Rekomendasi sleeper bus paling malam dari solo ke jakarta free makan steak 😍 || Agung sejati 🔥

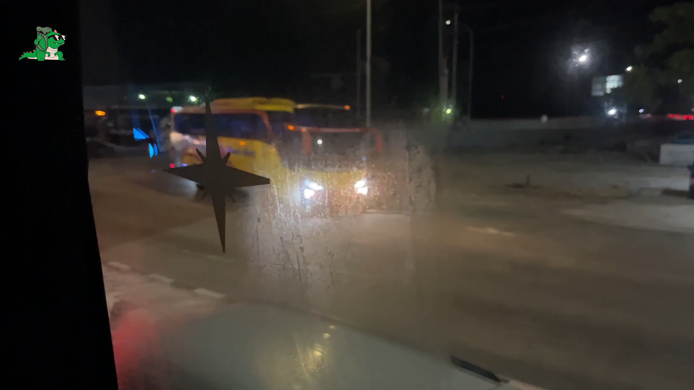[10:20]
masuk, wah ada Haryanto sama Rosalinda. Kita persiapan masuk tol Colomadu Kartosuro.
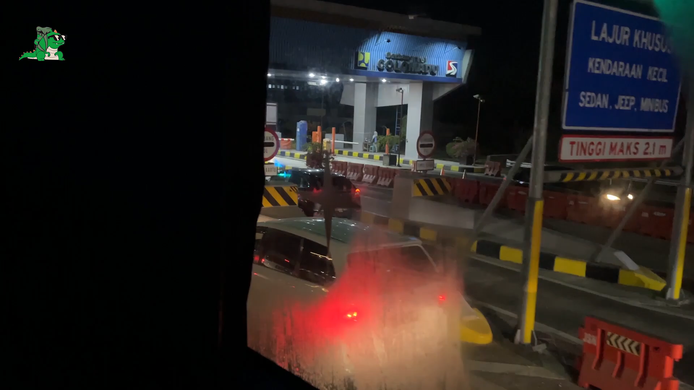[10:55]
20.32 atau 8:30 kita masuk tol.
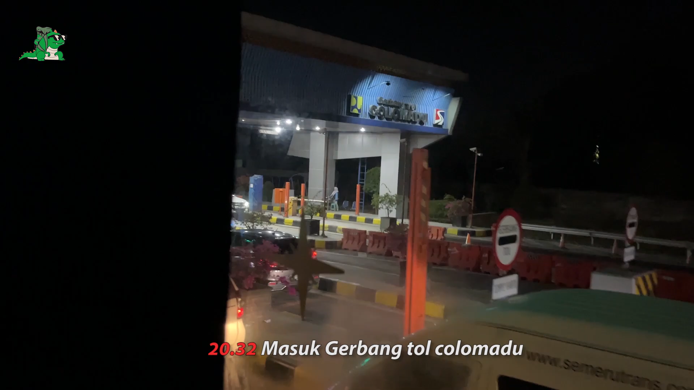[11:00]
Malam banget kan ya dari Kartosuro.